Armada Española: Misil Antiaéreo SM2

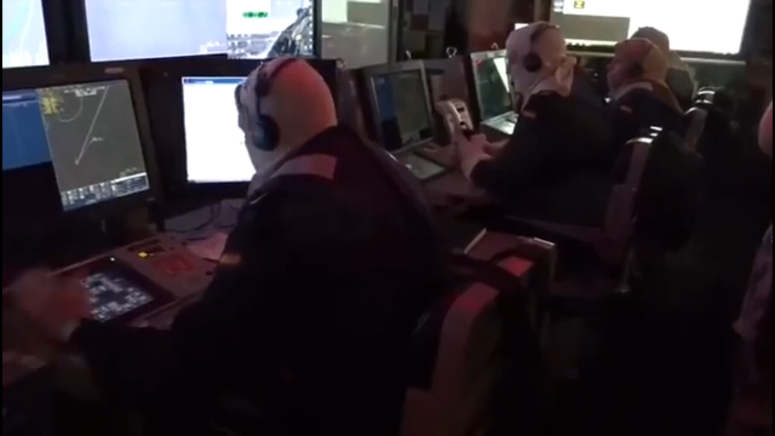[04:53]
el AEGIS dispara un SM-2 proporcionando al misil los datos del blanco, el rumbo, altitud y velocidad.